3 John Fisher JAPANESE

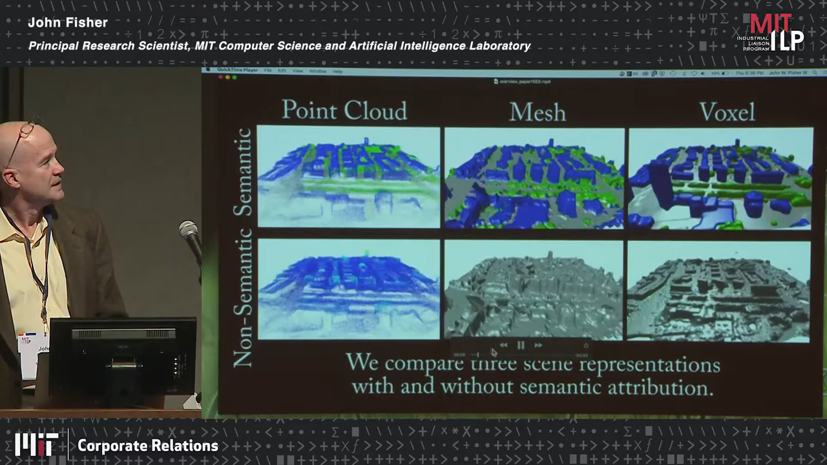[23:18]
そして、またこれは、本当に、いわゆる、物理学的な、財布がきちんと、レプレゼンテーションされているか、というと、1つは、定期的な、コンピテーションの、ビジョンの、レプレゼンテーション、そして、色がない、これは、メッシュレプレゼンテーションで、そして、アトリビューションが、変わっています。それからは、ボクセルの、レプレゼンテーションが、こちらです。これらは、全て、均等に、いいレプレゼンテーション、そして、ちゃんと、物理学的なところは、きちんと、捉えられています。ただ、リーズニング的には、